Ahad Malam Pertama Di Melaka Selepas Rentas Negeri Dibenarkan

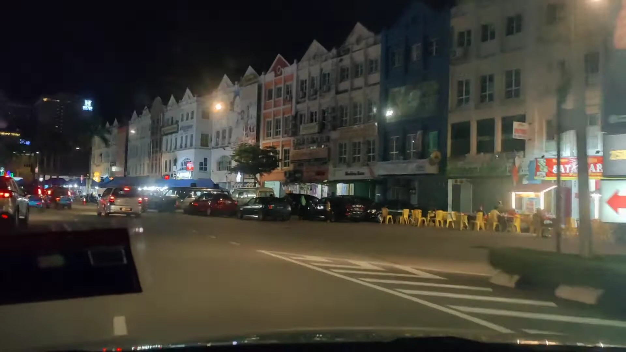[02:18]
Tengok, on the left side Tengok, tower ni pun ada lagi
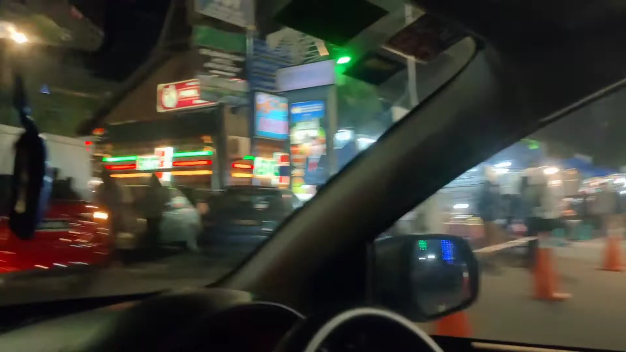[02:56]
Nombor plat yang ada-ada pun KDY Apa tu, WB